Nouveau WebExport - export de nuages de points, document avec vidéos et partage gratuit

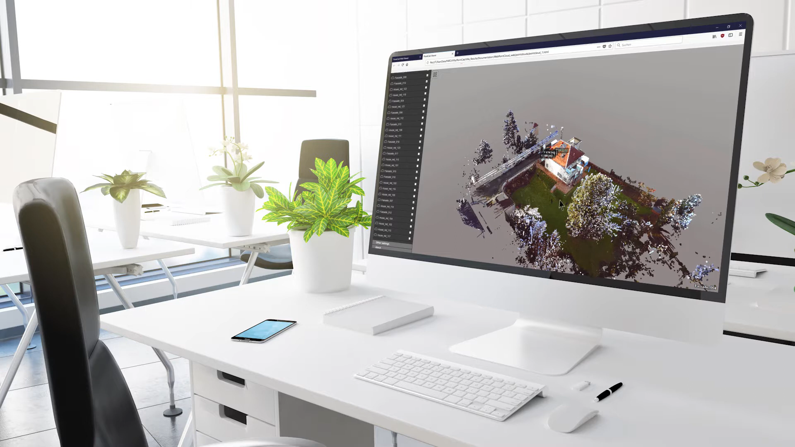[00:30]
L'export comprend de nombreuses fonctionnalités permettant d'effectuer des mesures dans le nuage de points, mettre en avant des éléments particuliers du nuage ou encore d'ajouter des vidéos ou des fichiers vectoriels.
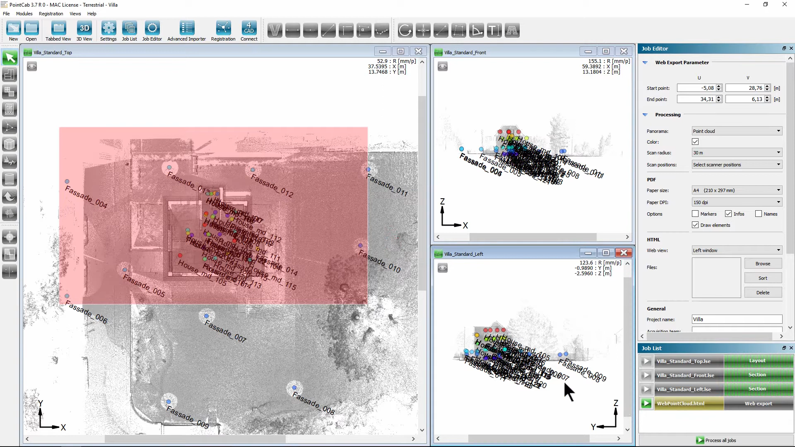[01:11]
Vous pouvez renommer le projet en cliquant avec le bouton droit de la souris sur la tâche concernée dans la liste des tâches avant l'export. Lancez le calcul. Une fois le calcul terminé,
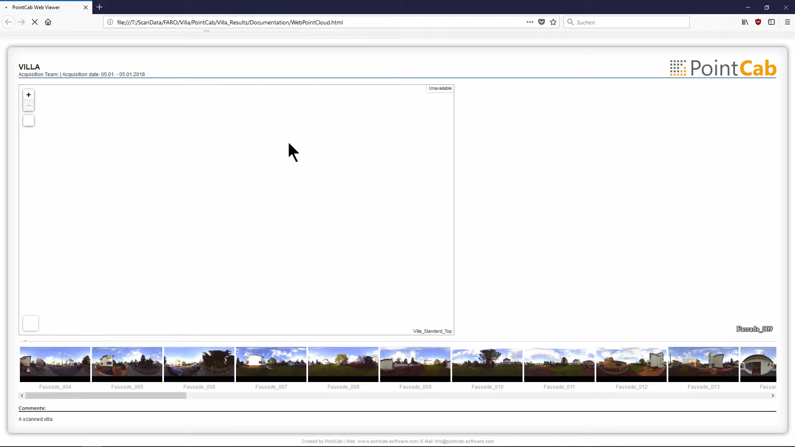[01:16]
vous pouvez l'ouvrir en double-cliquant dessus et il apparaîtra dans votre navigateur Web. Sur le côté gauche, vous pouvez voir la vue du dessus du projet incluant les différentes positions de scan, comme vous en avez l'habitude. En dessous,
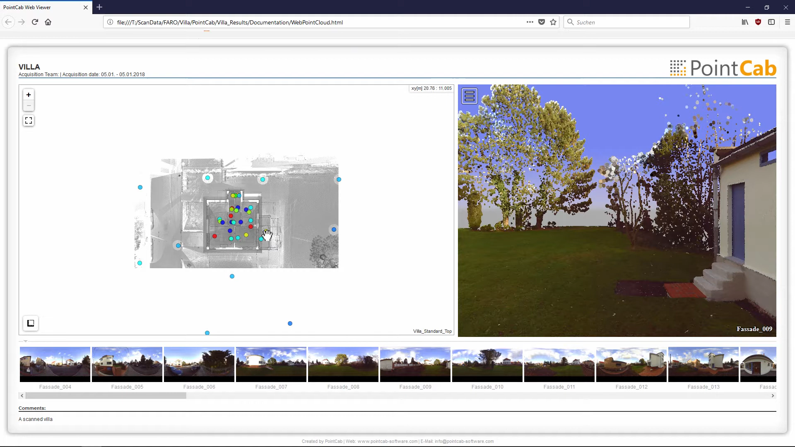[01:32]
vous pouvez voir le bandeau constitué de l'ensemble des panoramas de position du scanner. Vous retrouvez dorénavant sur la droite la vue « Nuage de points 3D ».
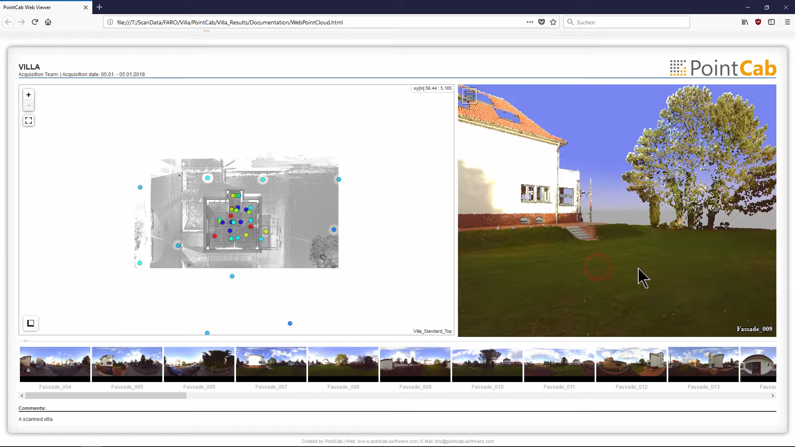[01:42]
Dans cette vue, vous pouvez naviguer à l'aide de la souris dans le nuage de points et effectuer des ajustements et des mesures si nécessaires. Un clic sur la molette de la souris sur l'un des panoramas
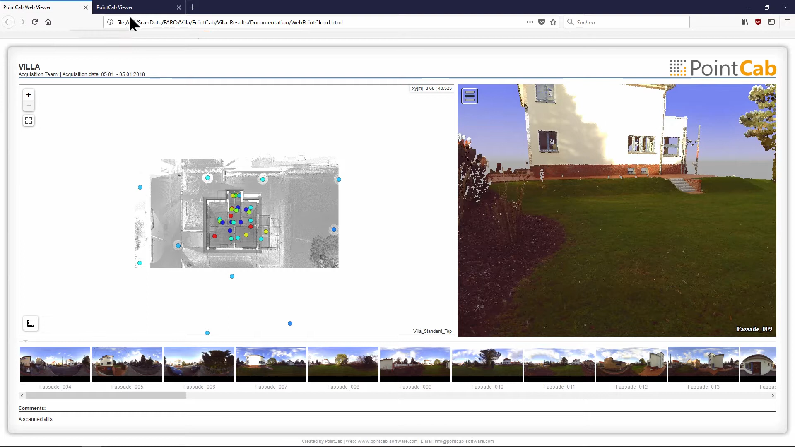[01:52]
ouvre la vue 3D correspondante dans un nouvel onglet du navigateur.
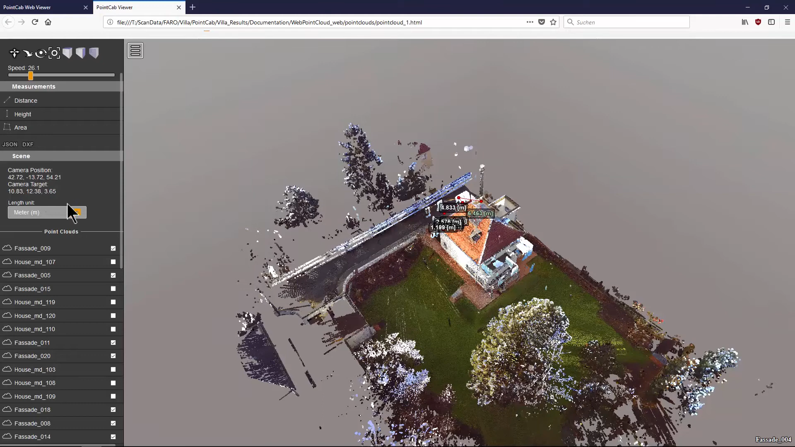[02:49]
Pour les clients ou partenaires qui n'utilisent pas le système de mesure métrique, les dimensions affichées peuvent également être converties en unités de mesure impériales.
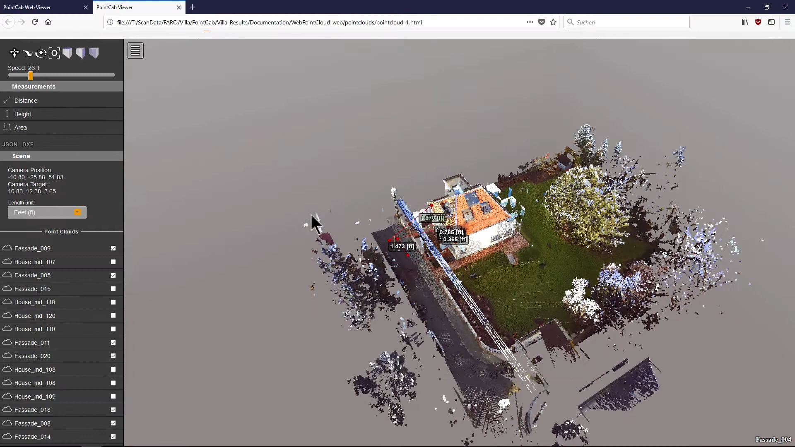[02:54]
Les mesures sont mises à jour immédiatement après sélection. Des mesures supplémentaires peuvent être ajoutées
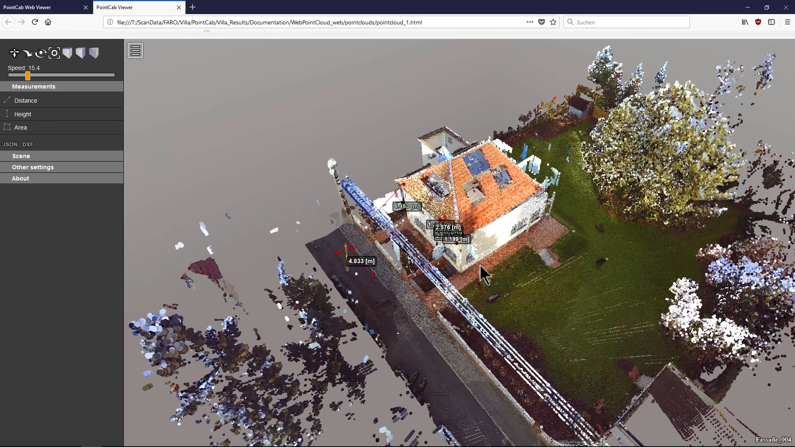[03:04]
à partir de n'importe quelle position et entre plusieurs scans si nécessaire. Les mesures effectuées peuvent être facilement exportées dans votre projet DAO
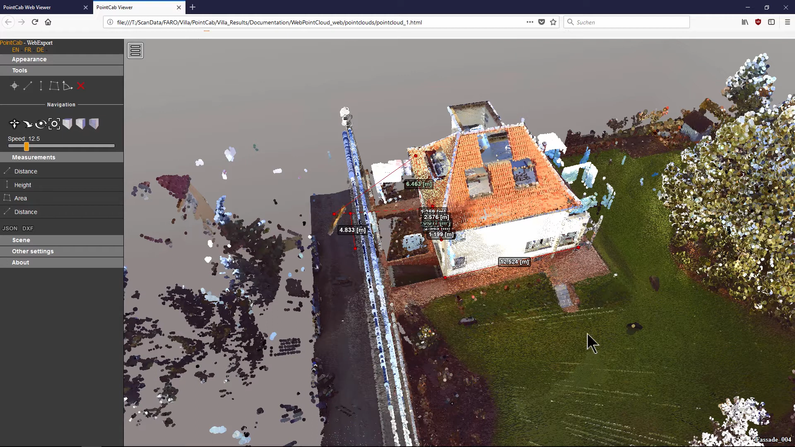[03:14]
en les enregistrant au format JSON ou DXF.
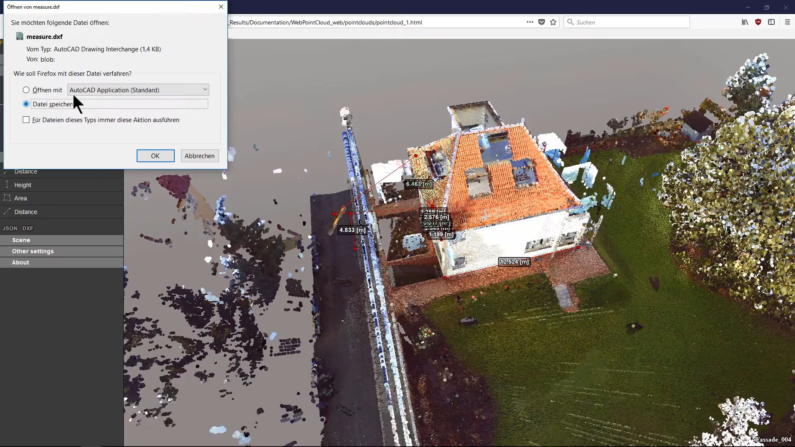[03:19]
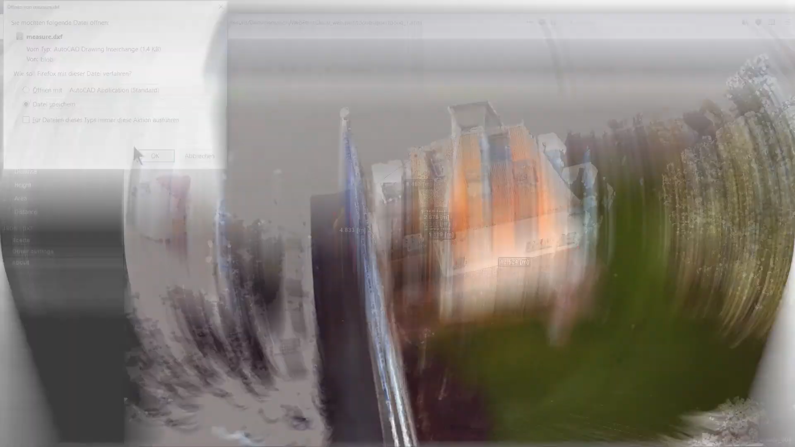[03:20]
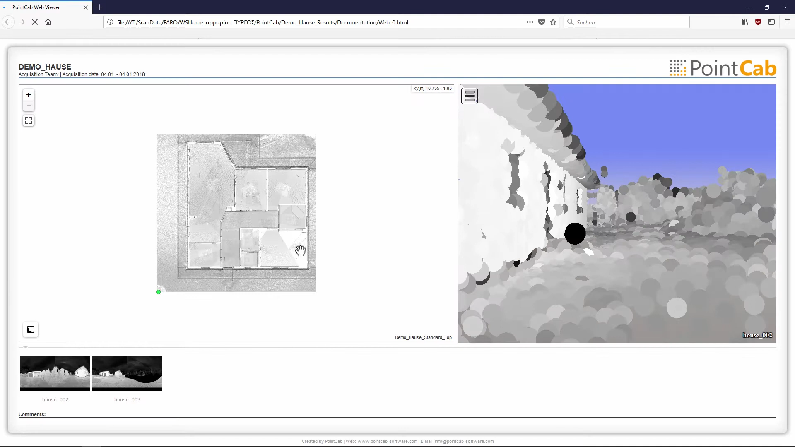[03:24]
Même les exports de scans sans informations de couleurs peuvent être affichés avec un très beau rendu esthétique.
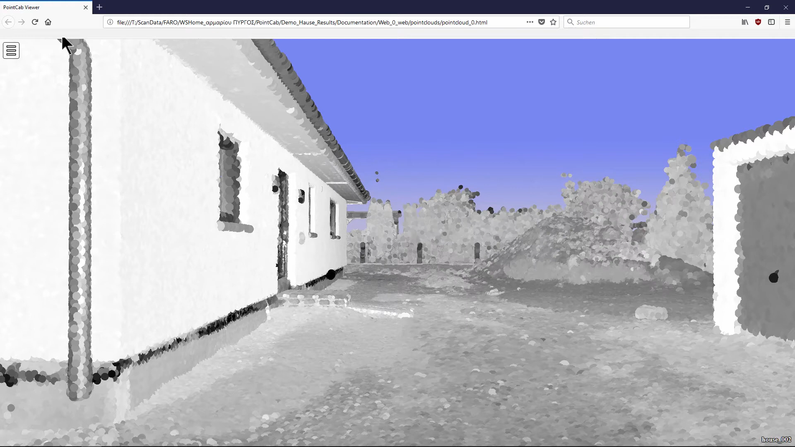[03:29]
Bien qu'aucune couleur ne soit incluse dans les données de numérisation, les différentes surfaces peuvent être clairement distinguées.
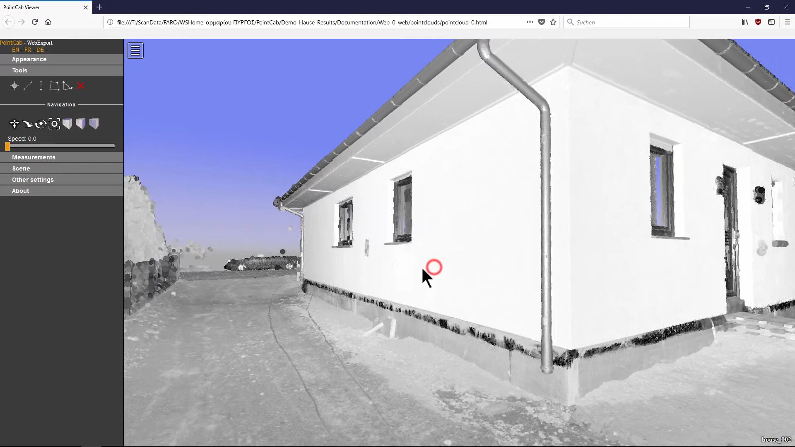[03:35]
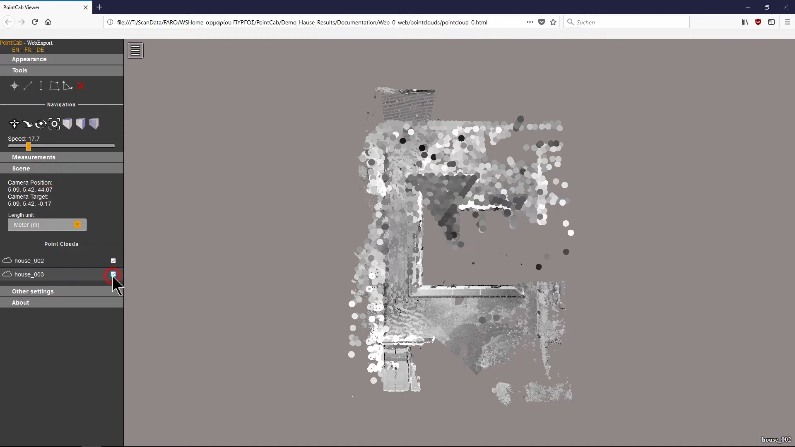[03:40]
Sous « Seine », vous pouvez attribuer une couleur différente à chaque scan de votre projet.
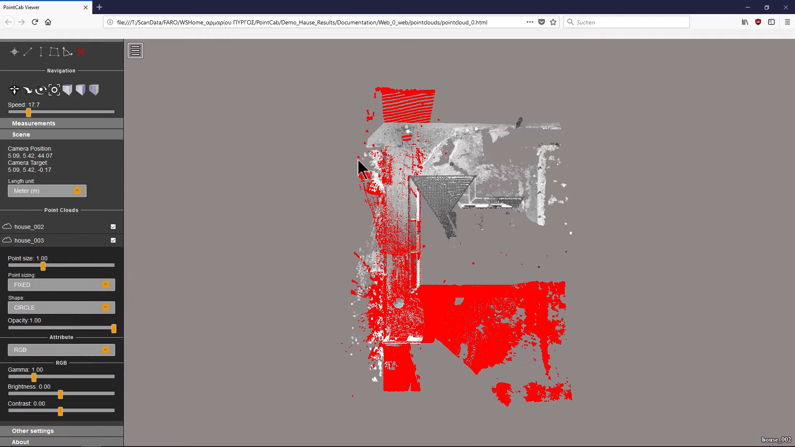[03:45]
De cette façon, vous pouvez facilement afficher et identifier les zones de numérisation qui se chevauchent.
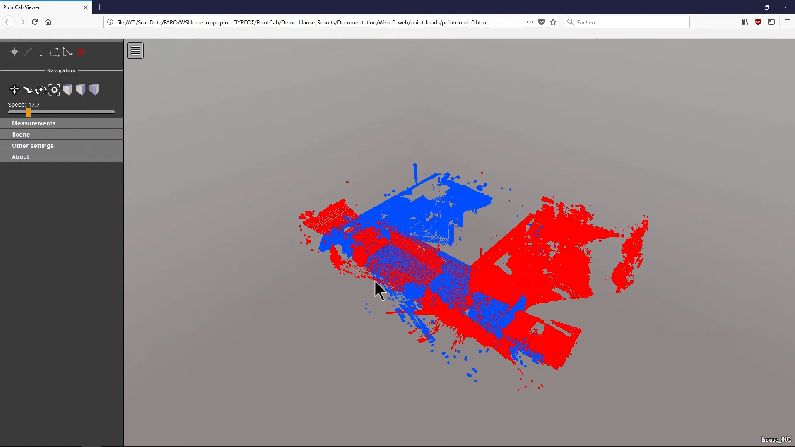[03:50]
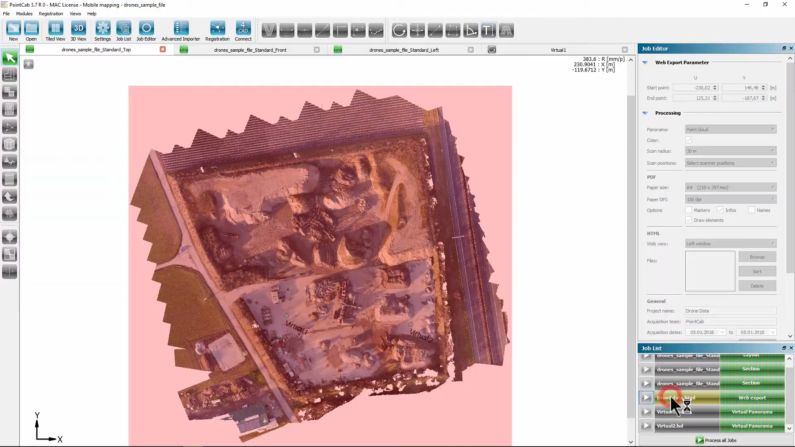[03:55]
Les données provenant de drones peuvent également être facilement mises à disposition avec le nouveau WebExport et utilisées pour les mesures.
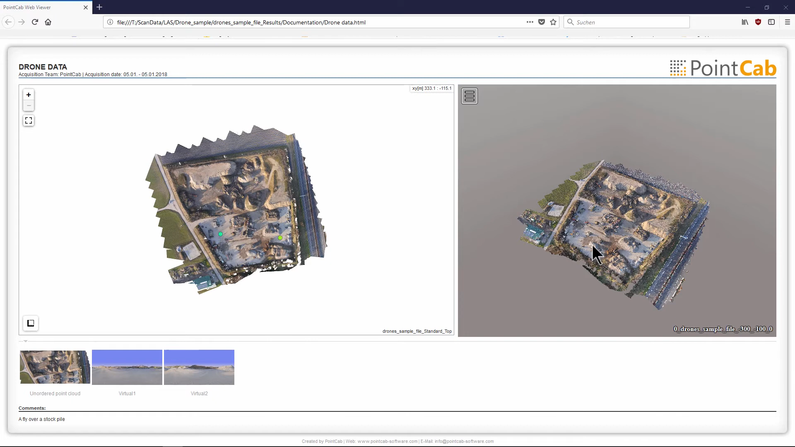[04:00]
En utilisant l'exemple d'un site d'enfouissement,
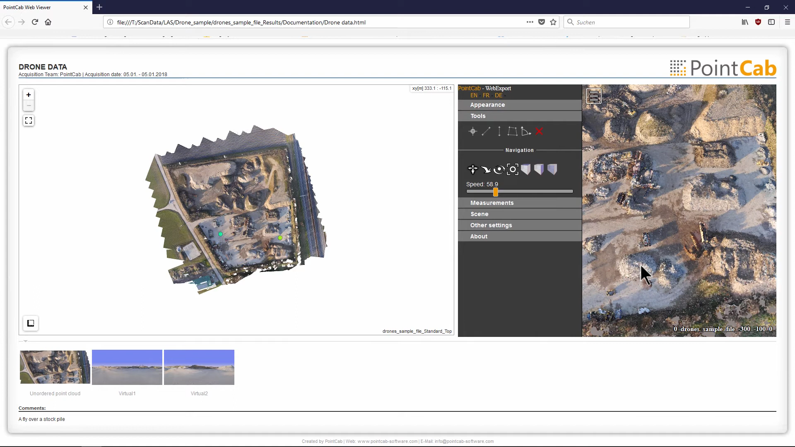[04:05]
il est facile de montrer comment effectuer des mesures et des calculs à partir de vos données de drones.